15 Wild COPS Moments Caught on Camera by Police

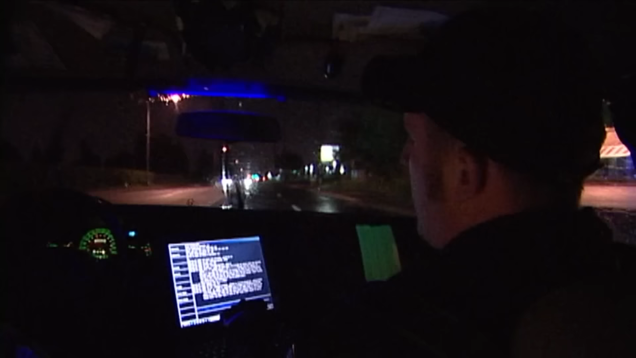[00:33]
My guess is that he's trying to get to the freeway because he'll be able to take off a little bit faster. We're going to try and get up and set up sticks. They should be coming here, right there.
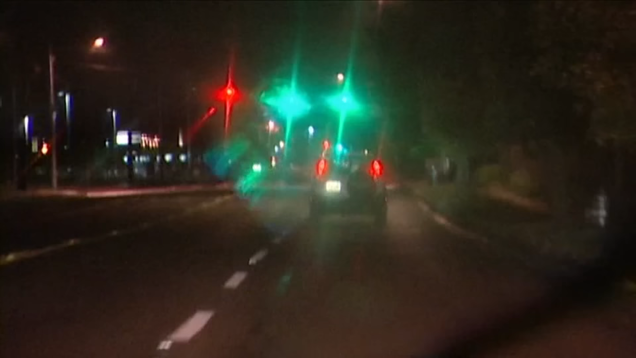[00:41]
Do we have permission to pit when speeds allow? I'm going to pit when I get the chance. Watch it.
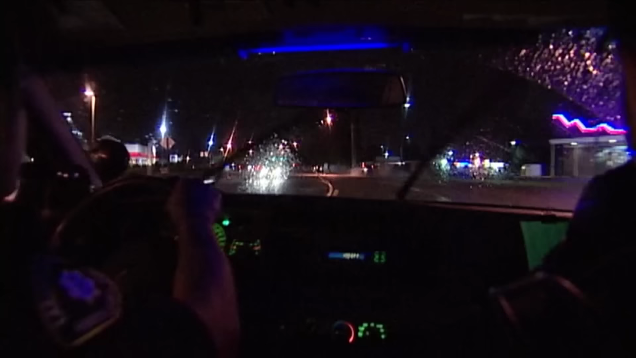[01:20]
Okay, he's gonna bail. We lost a tire, Mike. It's a stick of gravel. We're out. 424 is in primary. Unfortunately, our patrol car hit the stop sticks, so it took us out. We have several units behind him, so we're gonna get him. It's just a matter of time.
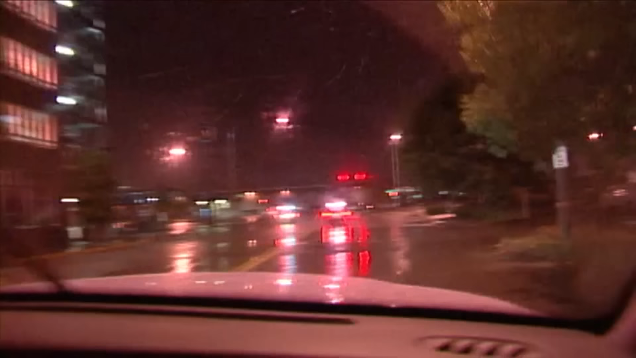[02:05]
And oh boy, he just barely. Is he going to go? Oh yeah, he stopped.
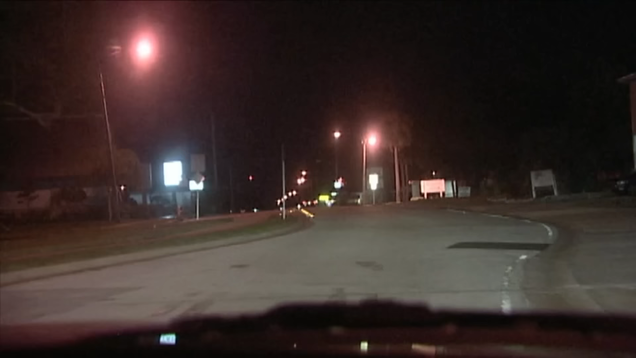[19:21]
Stop. Just trying to keep him in sight, see where he's going. 306 Foxtrot. 306 Foxtrot.
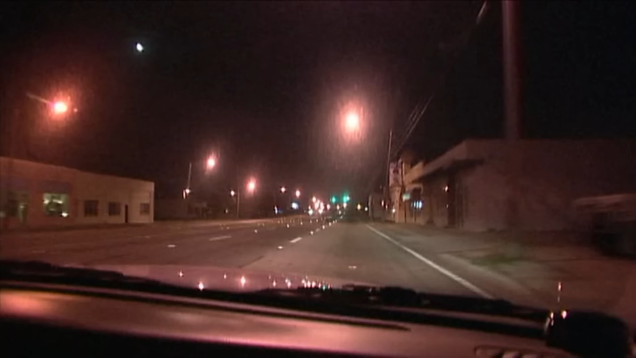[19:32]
10-4, vehicle's not stopping. Give that 28 to Melbourne. He's gonna go down into the university area.